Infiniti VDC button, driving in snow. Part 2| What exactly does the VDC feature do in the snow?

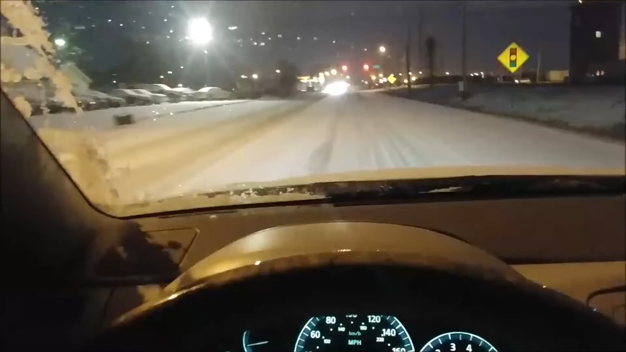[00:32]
so i'm coming up to a red light and what i'm trying to do is go up the hill probably can't tell much but it's really snowy so what i want to do is say rear wheel drive 340 horses might be a little bit of spinning right well how about we just get on the gas and just go
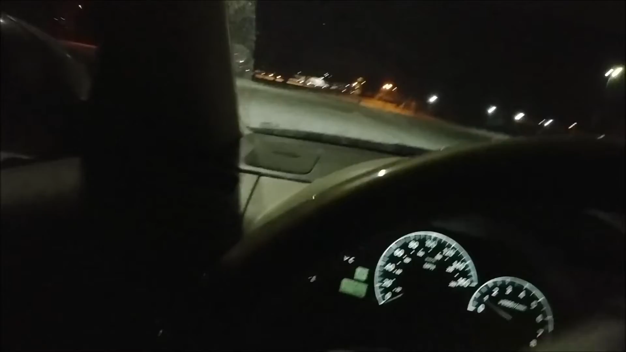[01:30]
and i'm going to show an example of how i drive this is with vdc on all i'm trying to do is go straight so this well straight all right so i'm gonna put it in in d and just mash the gas and go i want to see how straight it go okay
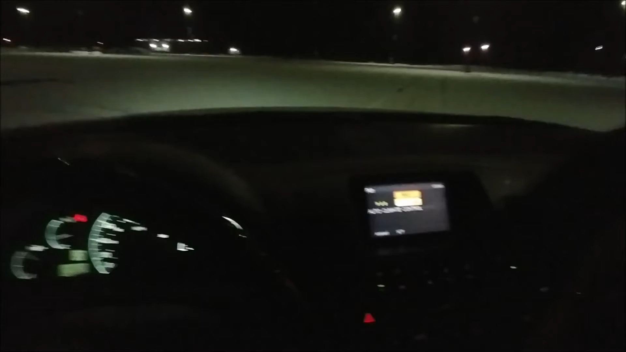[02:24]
i don't know if you can see the tracks i made on the way here i like the way it sounds all right so that's with vdc on let's whip around
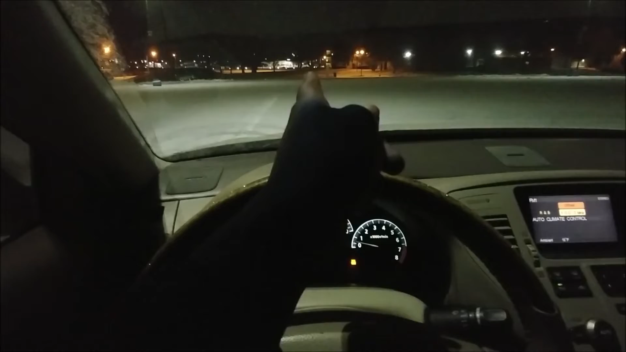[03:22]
it gets there eventually but boy was it kind of hairy and you can kind of see the the path it's a little more squiggly with the VDC off let's go back
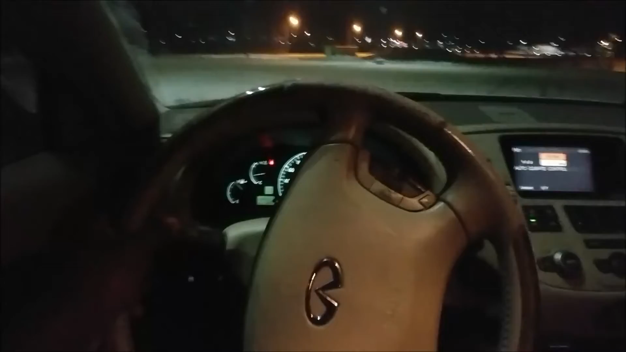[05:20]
you're trying to go so I want to see turn it and come back to the to relatively the same spot all right let's go sliding
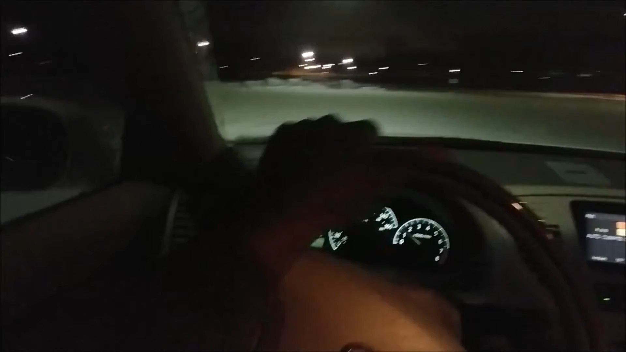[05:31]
a little bit but you notice a cut power it's cutting power my foot's in the same place it breaks itself as I said foot's in the same place there you go it's going crazy
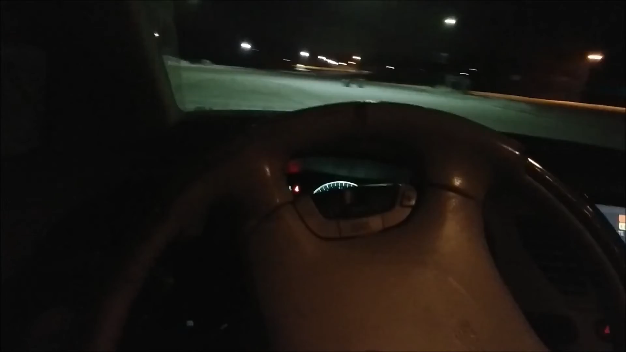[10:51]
So hopefully you're a pretty good driver and you can modulate your throttle so you're not just mashing on it. For example, right now, going straight, instead of just mashing, I'll ease into it. Let's see. I still go a little sideways, you see that? Alright, let's try it again. Man. Wow. The tracks are dirtier. Let's go look at them.